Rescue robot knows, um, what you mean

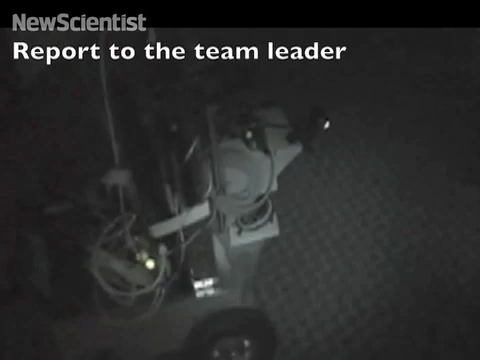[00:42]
There is a wounded person in the first room on the left.
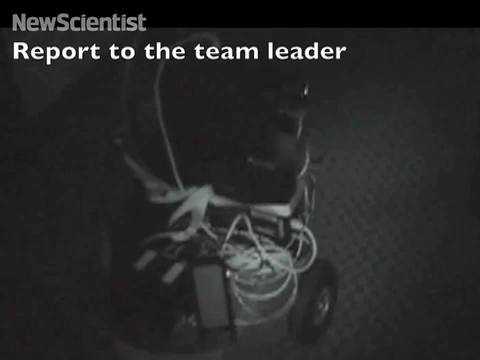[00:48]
Here the robot has been told to leave the lights off, so it uses an infrared camera to look around.
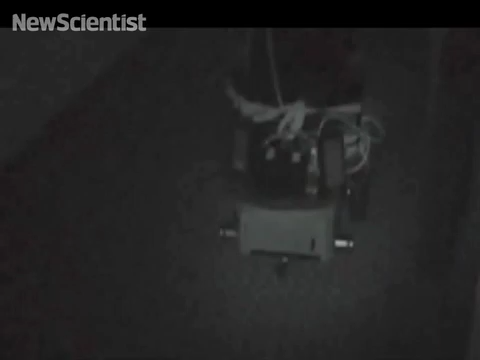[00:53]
But then the camera malfunctions and it can no longer see. I have lost contact with the infrared camera.
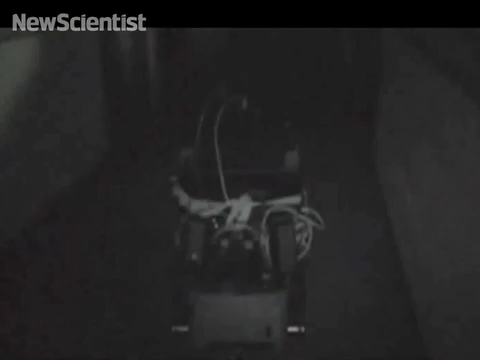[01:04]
Switching to the regular camera. The robot recognises that it now has two conflicting goals.
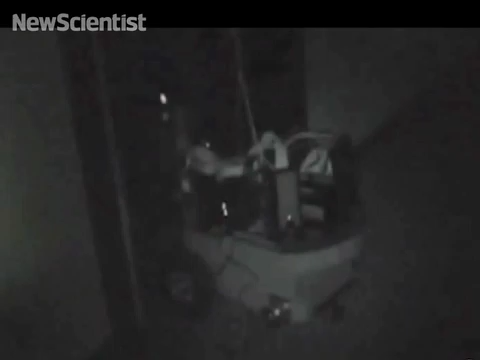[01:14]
I need to activate a light, but I have a goal to keep lights off.